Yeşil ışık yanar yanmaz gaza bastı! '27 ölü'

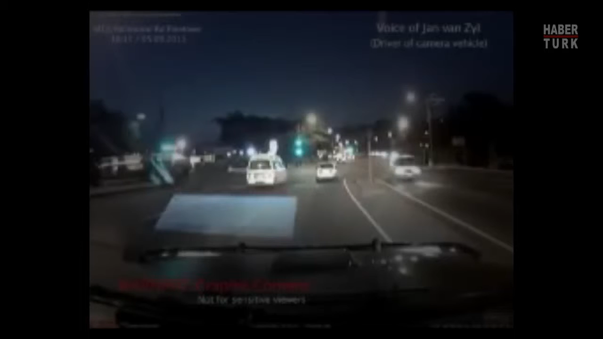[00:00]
Then I picked my wife up at work, and then we decided that she's not going to have some supper at home. We're going to just order some supper. So I was talking to my wife just before we got onto the M13. Sitting in my vehicle, and then as we pull off, my eye just glimpsed saw the light of the truck coming down, and it happened so fast.
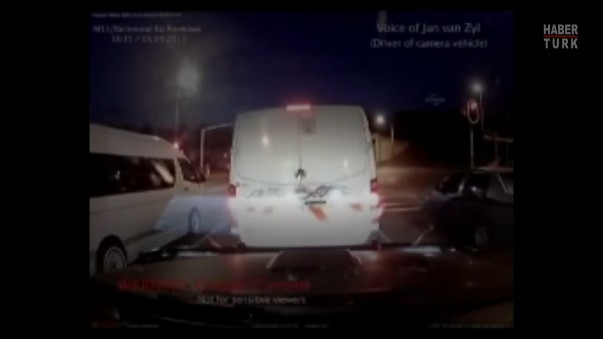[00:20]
It's just like everybody out in front of us. So I'm very shocked. I can't believe that I wasn't there. I just say thank you to the Lord.